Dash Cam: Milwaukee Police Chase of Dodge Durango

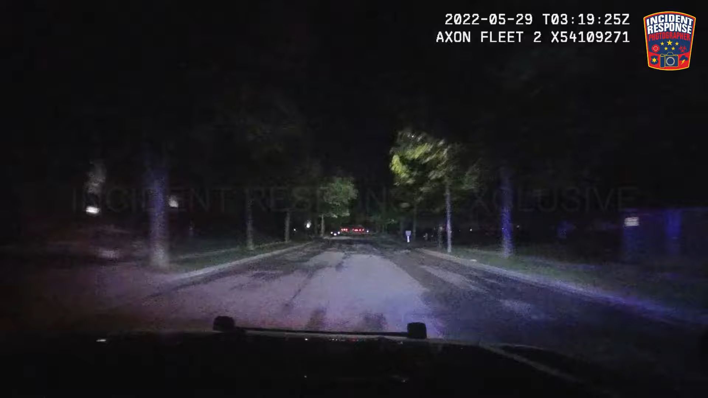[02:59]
4474, the vehicle has some distance on us, coming up on Green Street from 55th, they are headed eastbound on Green Street from 55th Street. 4474, vehicle is headed south on 54th Street from Green Street. 5474, now westbound on Beth Casper.